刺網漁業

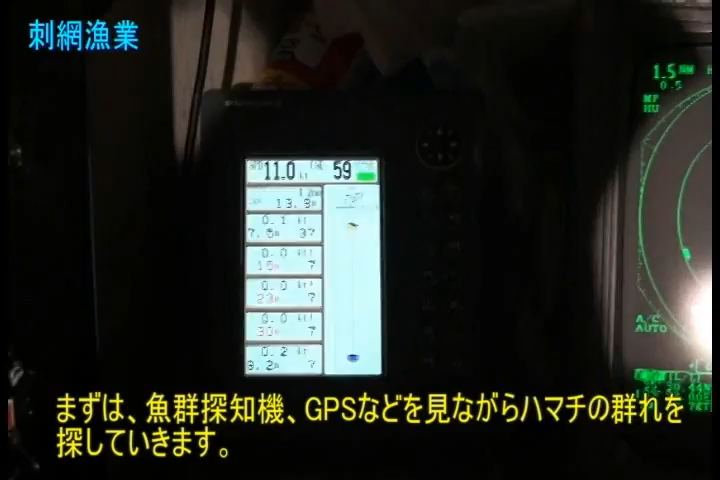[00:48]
まずは魚群探知機 GPS などを見ながらハマチの群れを探していきます。